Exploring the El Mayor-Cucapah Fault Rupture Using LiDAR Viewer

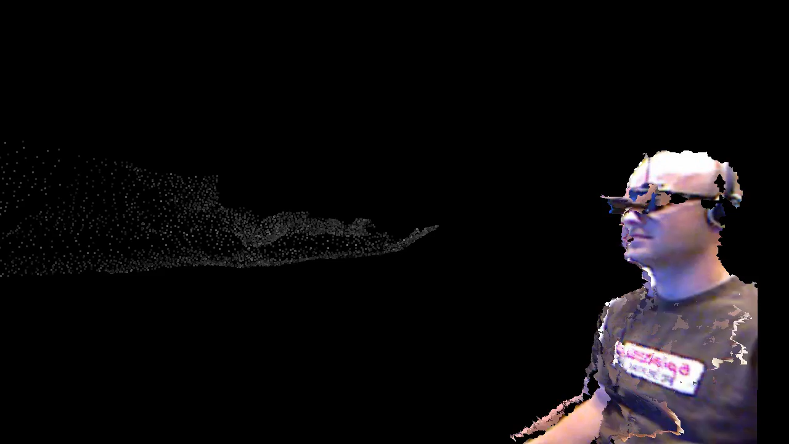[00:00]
Hi, I'm Austin Elliott, a PhD graduate student in the Department of Geology here at Davis,
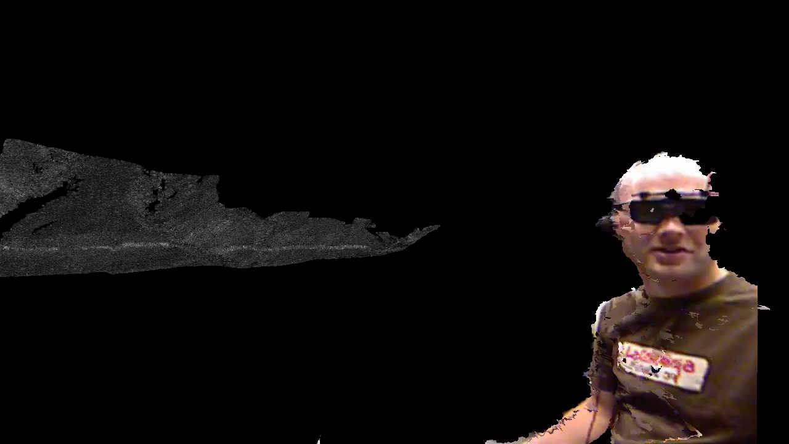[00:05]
and I'm going to be showing you some topographic data that we use for analysis in the cave.
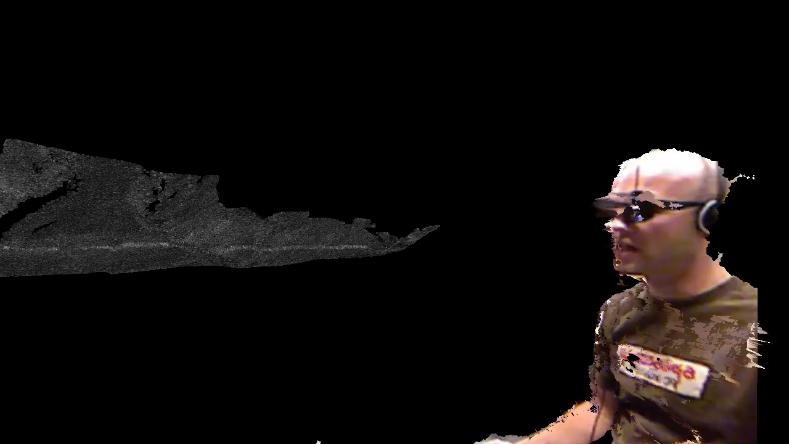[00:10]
Last year, in April, there was a magnitude 7.2 earthquake just south of the U.S.-Mexico border in Baja California. UC Davis researchers, including myself, fellow graduate student Peter Gold, and faculty member Dr. Mike Oskine, traveled down to Mexico with a terrestrial LIDAR scanner. LIDAR, basically it's an instrument that emits a laser pulse and records the distance to objects that reflect the laser pulse, generating a 3D model of its surroundings.
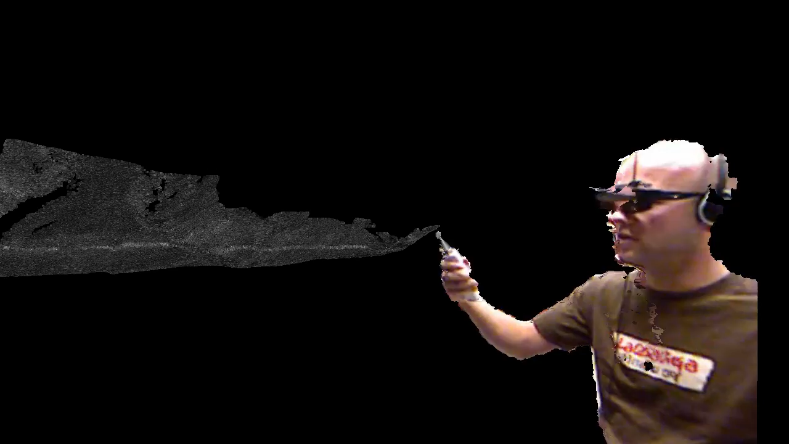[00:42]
We use these 3D models in the cave to understand the deformation that accompanied the earthquake last spring. So, here's one of our datasets.
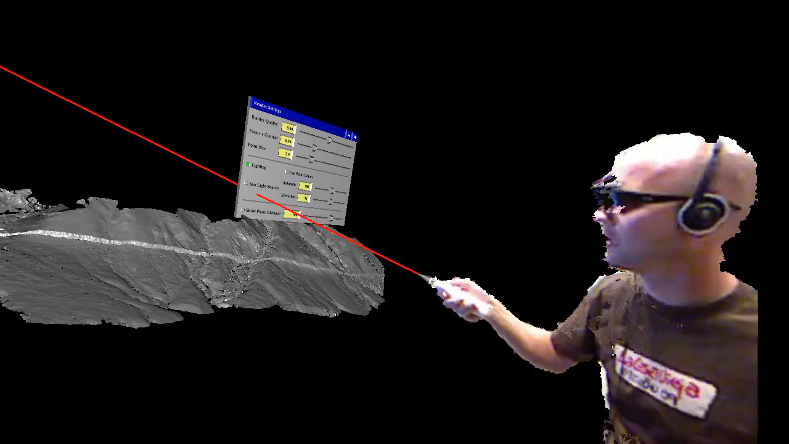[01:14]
light source that illuminates the topography that we captured using our laser scanner. We're looking at a mountainside here, and you can see the fault cutting across the landscape. There are channels that are offset across this fault. This all occurred during the course of less than a minute during this earthquake. So,
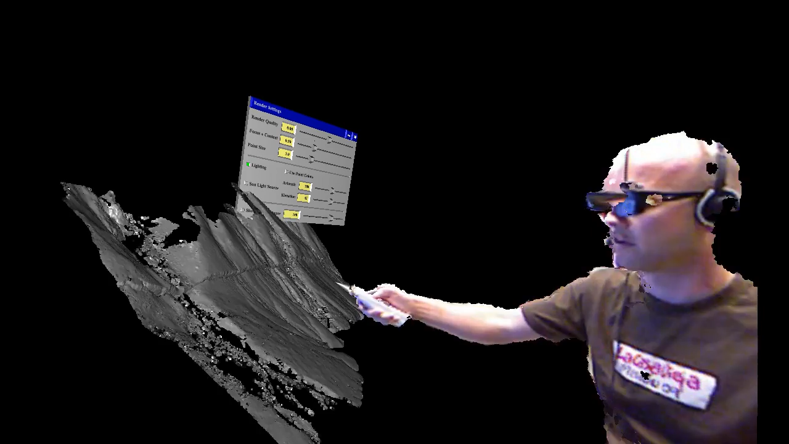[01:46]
what you have is an immediate change to the landscape that we're trying to track over time, not only to see the effects of erosion,
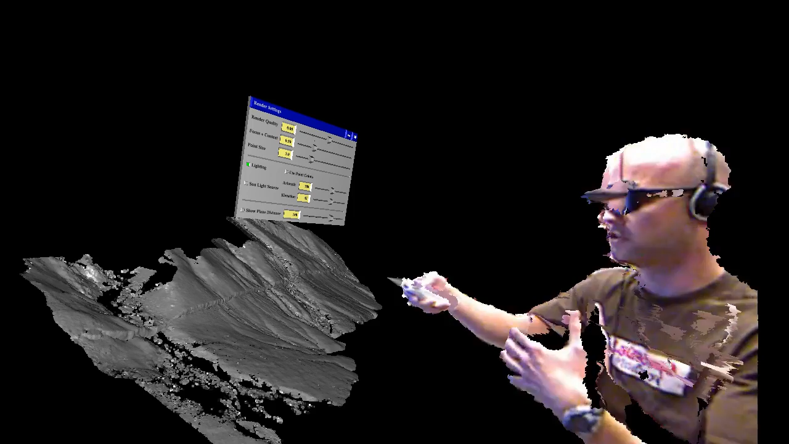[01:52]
but also just to measure what actually happens during an earthquake, how much displacement there is, and how it disrupts the landscape.
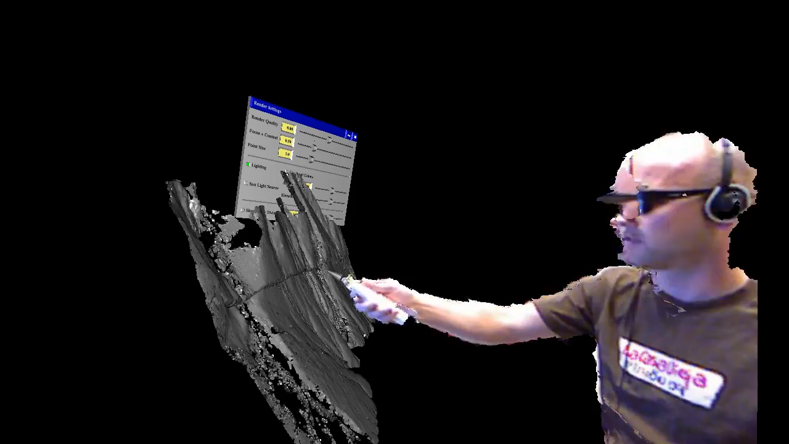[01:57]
For example, here, in this central part,
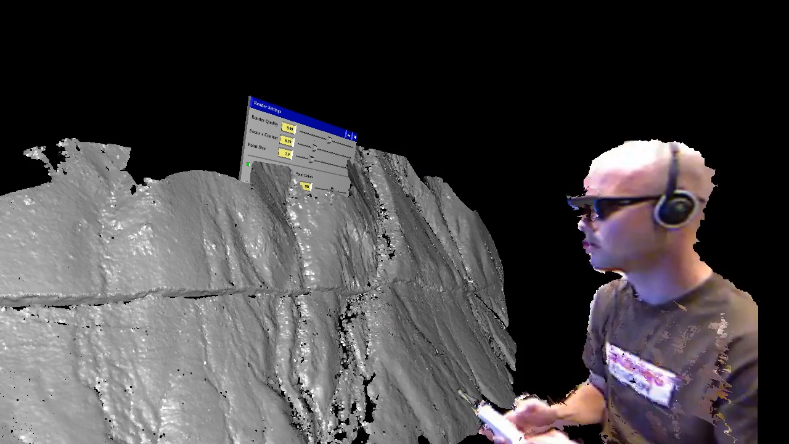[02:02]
you can see a few streams that come out of the mountains and drop down,
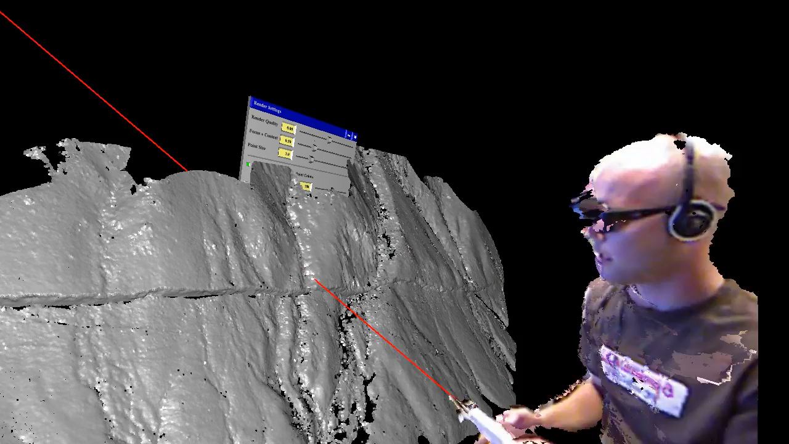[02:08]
and they're offset not only downward, but also on this side they've moved that way.
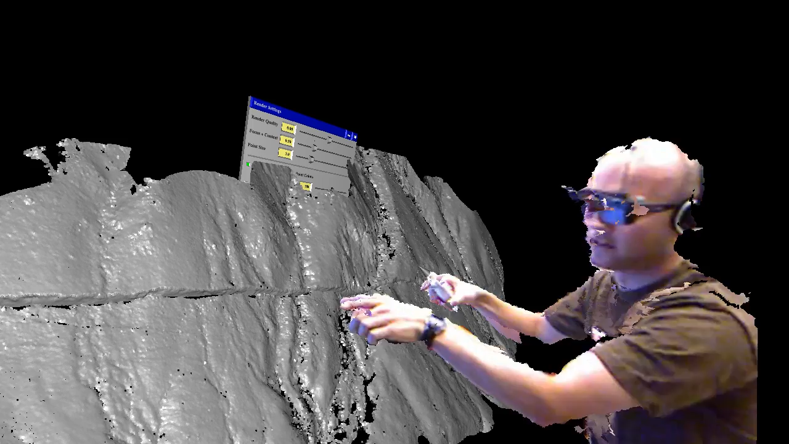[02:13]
This is basically the definition of a right lateral fault.
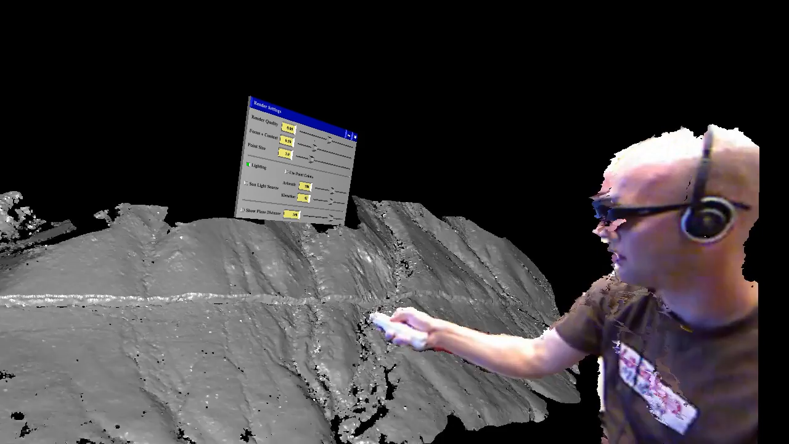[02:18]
No matter which side you stand on, whether we stand here and look across the fault, the other side is moved to the right.
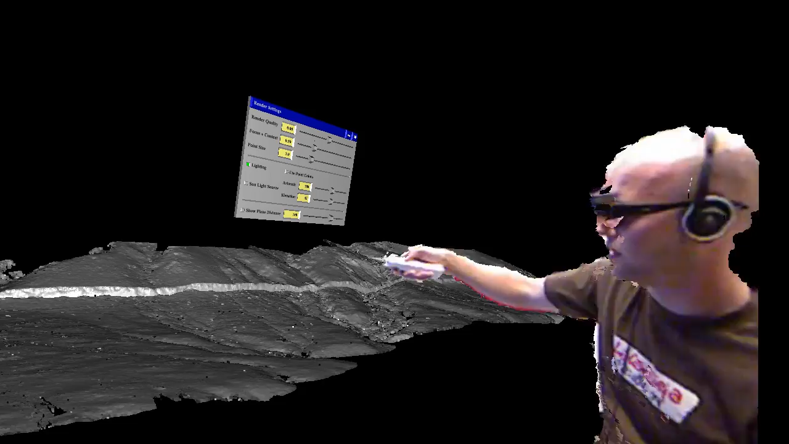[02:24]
If we stand on this side of the fault and look on the other side, it's also moved to the right. It's the definition of a right lateral strike slip fault.
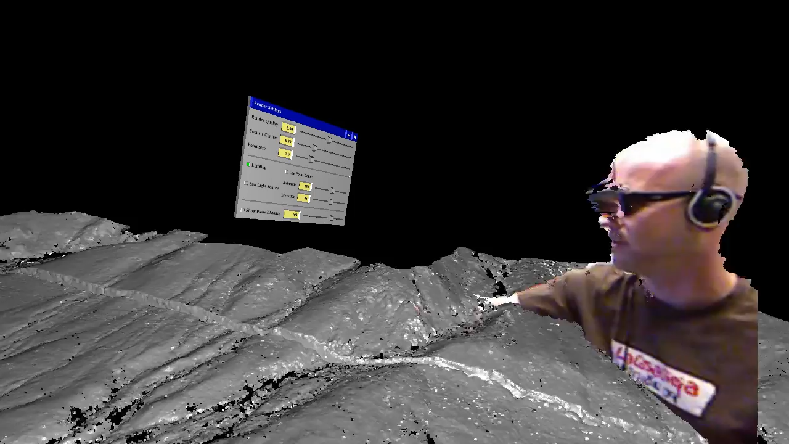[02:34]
With LiDAR Viewer,
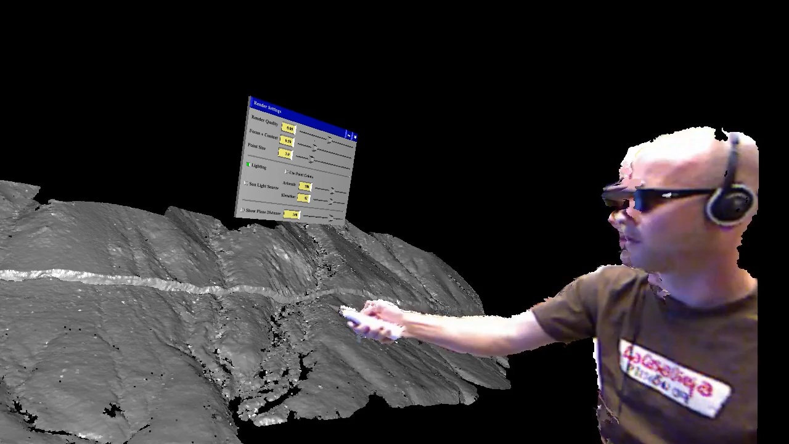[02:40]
this program that we use in the cave, we can adjust the sun angle manually to illuminate different aspects of the topography. For example, if I want to see those streams I was just pointing out in High Relief,
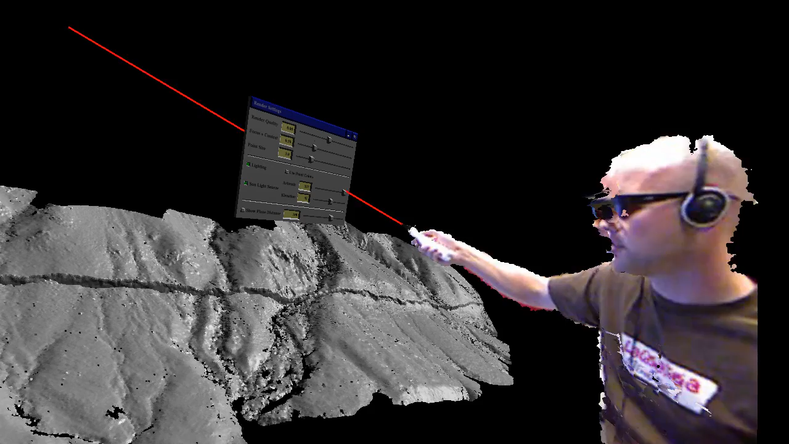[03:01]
I would put the sun somewhere nearly perpendicular to their orientation. If I want to see the face of the fault scarp, I put the sun out in front of it
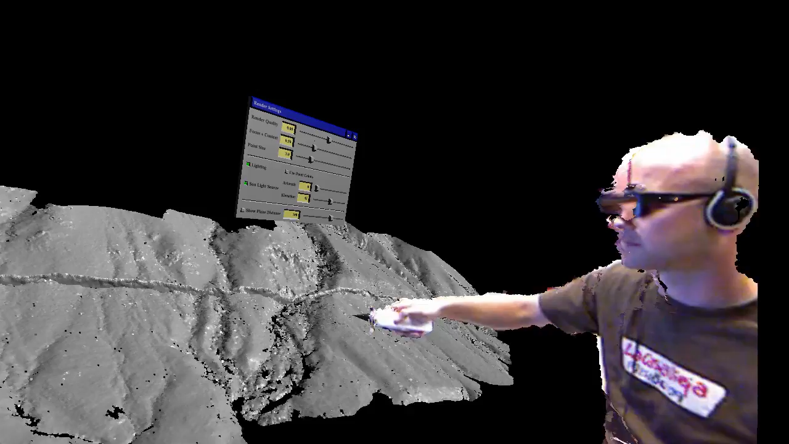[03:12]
to give us better perspectives on the topography we've captured.